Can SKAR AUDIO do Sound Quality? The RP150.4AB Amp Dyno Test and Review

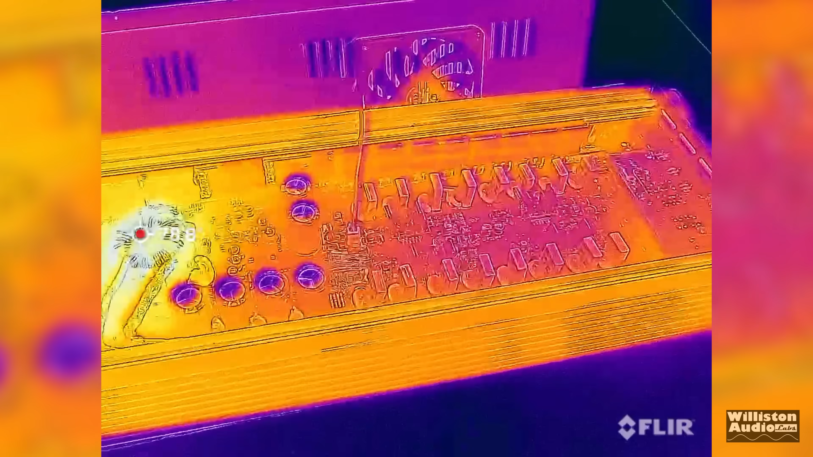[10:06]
And after we did those tests we went ahead and took off the bottom panel so we could measure the temperature.
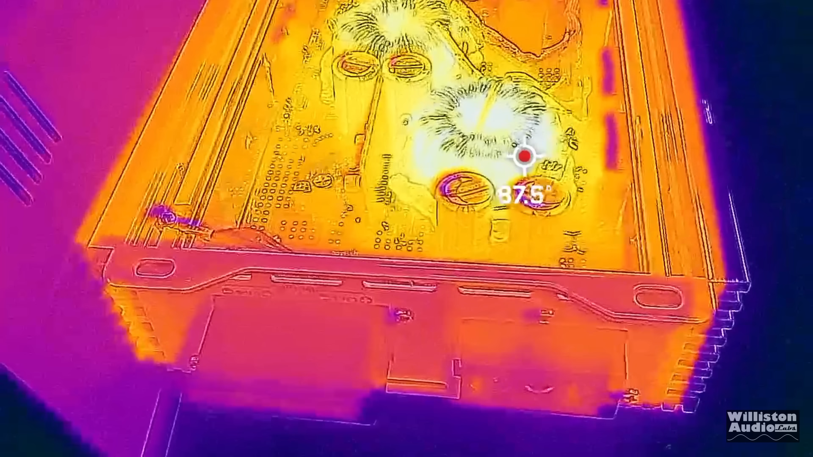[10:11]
We didn't have any excessive temps here.
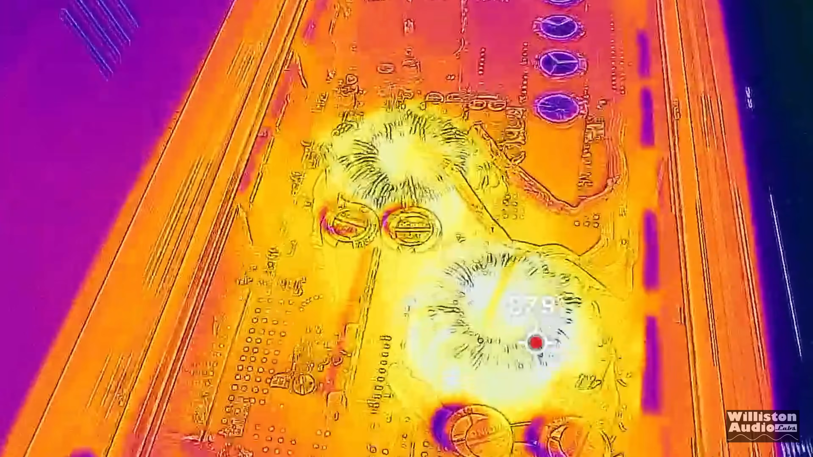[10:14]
Of course the power supply transformer there
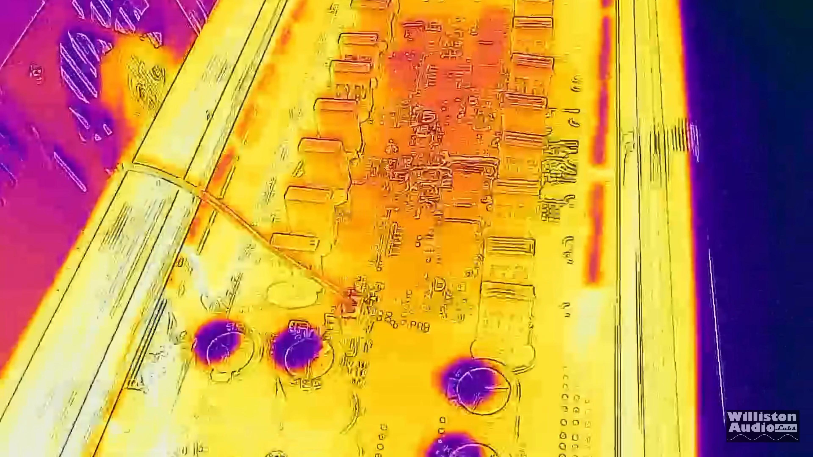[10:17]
is going to be pretty hot but everything else looked pretty decent.